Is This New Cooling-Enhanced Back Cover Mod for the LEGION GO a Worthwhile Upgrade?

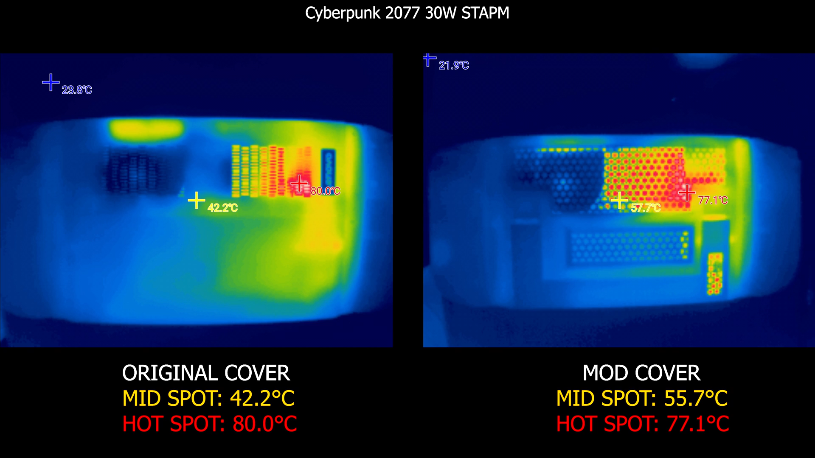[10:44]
image of each cover and we can see how heat is being distributed in a different way on the original cover the maximum hotspot which is where the apu is located is 80c while on the modded one it's 77 but taking a close shot at the ssd area we see on the original cover hotspot is 59 which is right where the ssd is located while for the modded one it's 70c now i'm not sure of this but to me it's clear that heat is being distributed across speaker
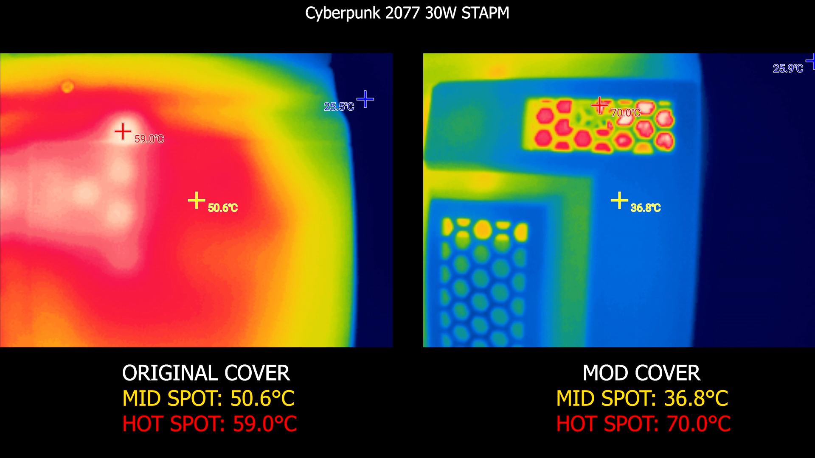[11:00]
surface on the original cover while in the modded one it's being trapped in one area and that's causing our increased time now after seeing those results i personally can't wonder but asking why